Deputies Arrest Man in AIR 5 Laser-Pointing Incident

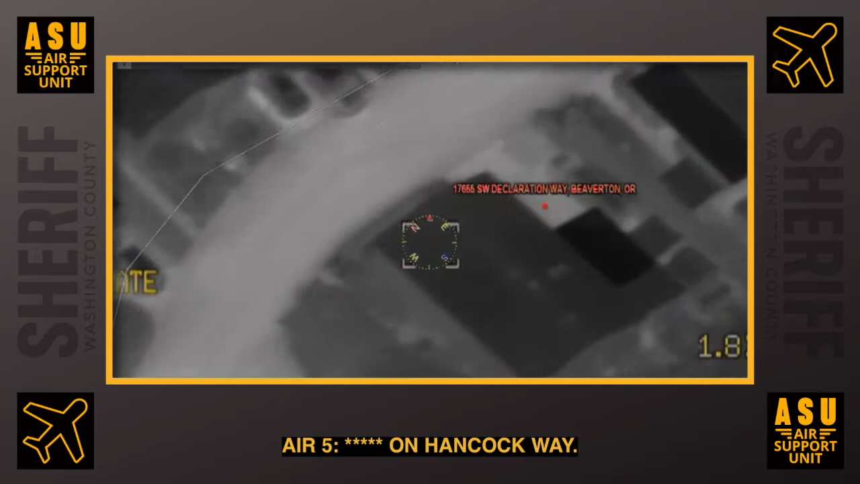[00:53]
And it looks like there might be standing between two vehicles
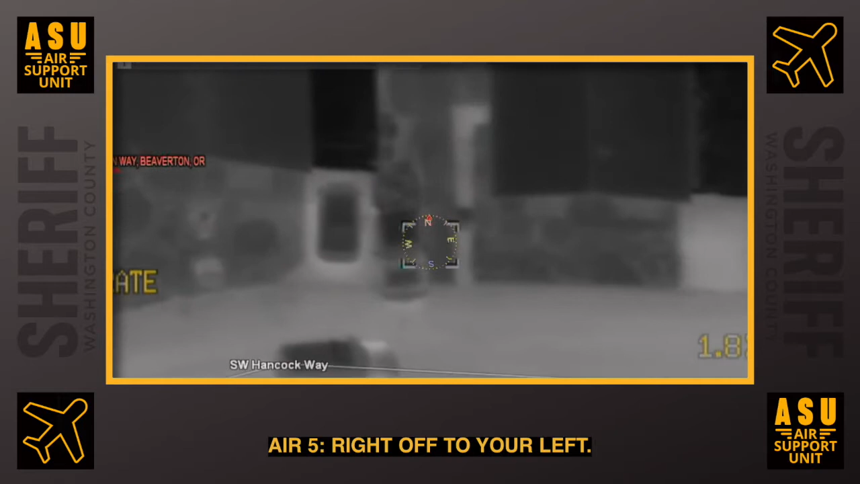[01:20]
Right off to your left. Just past it, in between the two cars.
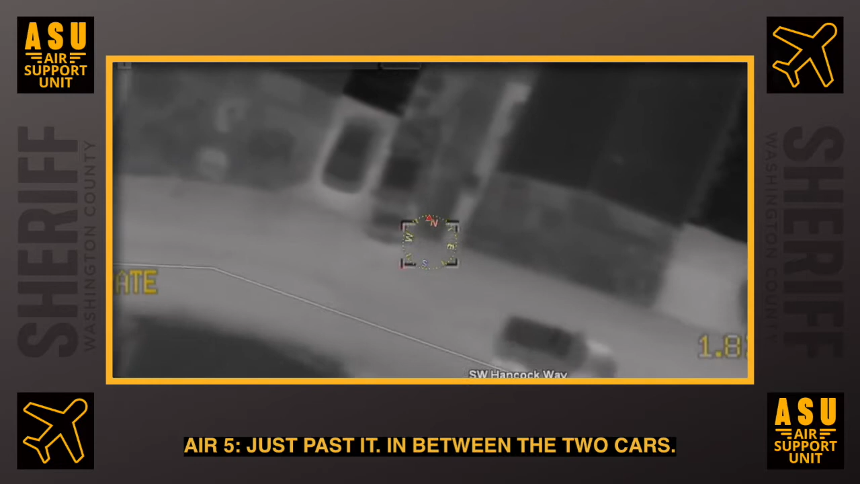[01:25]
It should be right in front of you.
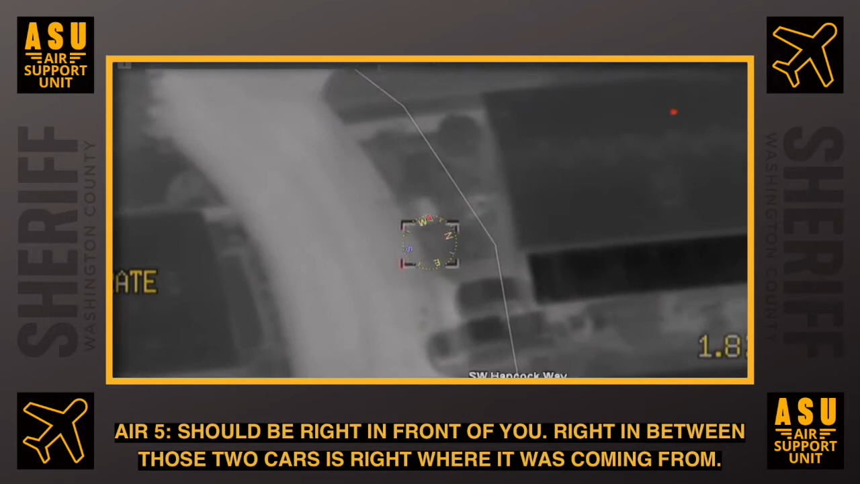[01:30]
Right in between those two cars. It's right where it was coming from. Hancock Way, I'm out with him.